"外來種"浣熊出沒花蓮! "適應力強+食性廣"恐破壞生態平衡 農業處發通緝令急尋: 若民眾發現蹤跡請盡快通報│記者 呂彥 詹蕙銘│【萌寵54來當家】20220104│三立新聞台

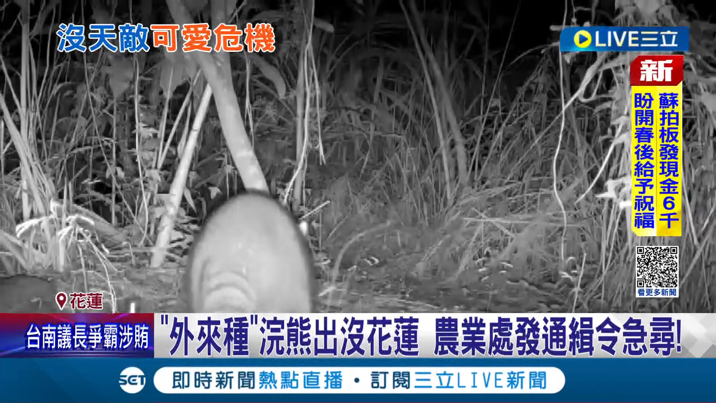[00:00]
走边摇尾巴往草丛堆里走去。这只大摇大摆闲晃的动物就是外来种浣熊，可爱模样全被监视器给拍下。不过县府单位相当紧张，甚至对浣熊发布通缉令，标题大大写上浣熊出没，民众看到请协助通报。